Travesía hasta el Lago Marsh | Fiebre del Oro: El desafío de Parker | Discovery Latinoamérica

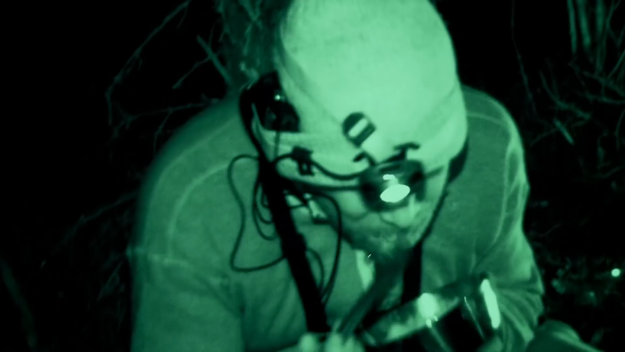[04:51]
¿Cómo está tu pescado? El pescado está excelente. Es bueno que busquemos nuestro propio alimento.
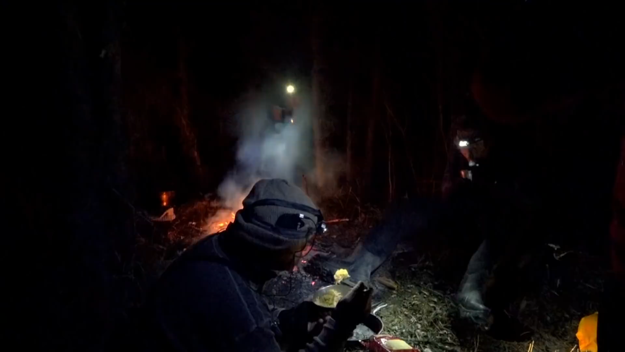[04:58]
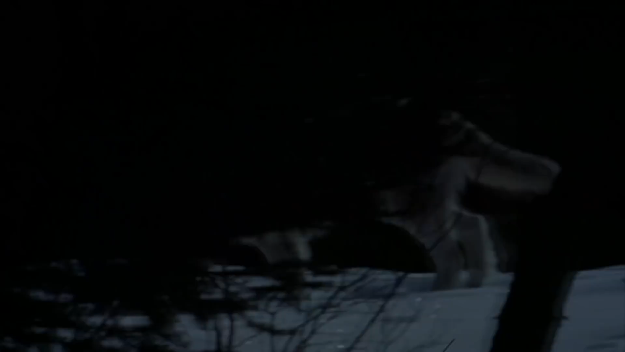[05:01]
¿Pueden oír eso? Viene de muy lejos. Y esa fue nuestra última ración de comida buena. ¿Eso fue todo? Sí.
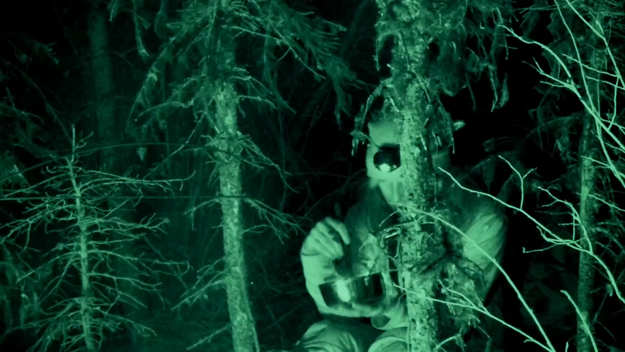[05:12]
Es una última comida muy buena. Esto es todo. Ya se terminó.
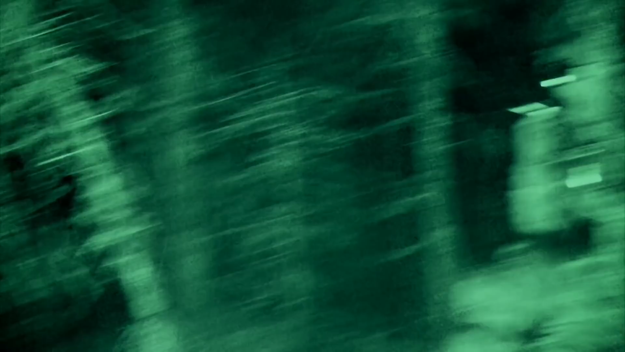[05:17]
Hasta ahora, la pasta le ha dado la energía que necesitan para vigorizarse.